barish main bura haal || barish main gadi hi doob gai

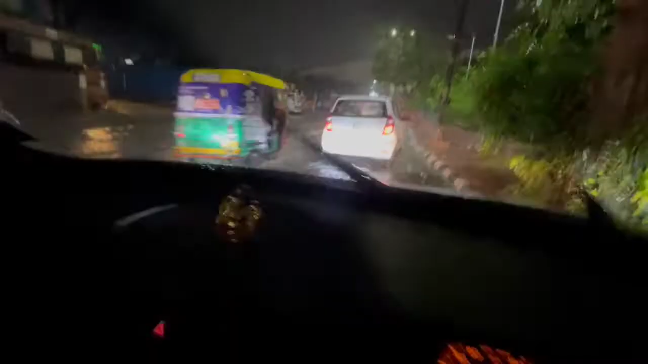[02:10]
देखो भाई पानी कितना भरा हुआ है, लिटरली गाड़ी अपनी डूब रही है।
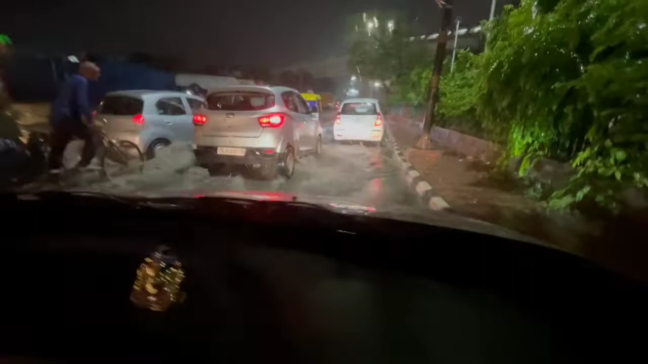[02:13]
देखो सामने, देखो भाई ये देखो,
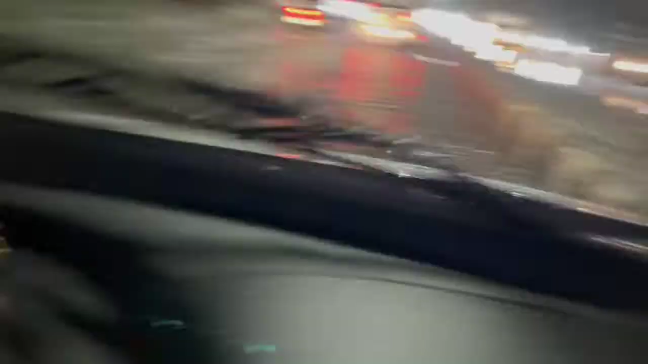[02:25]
या तो मुझे वो उत्तराखंड वाली ना वाटर क्रॉसिंग याद आ गई।
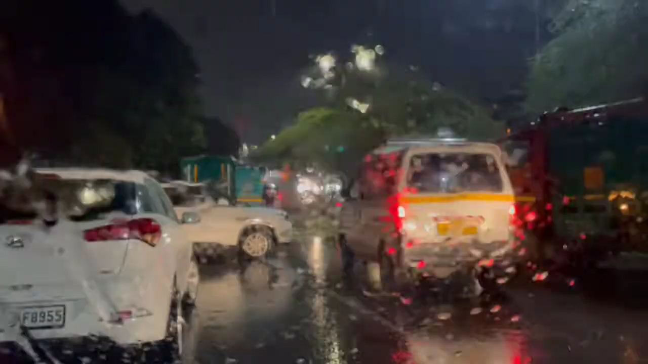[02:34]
ये देखो, एक भाई ने रिस्क ले लिया,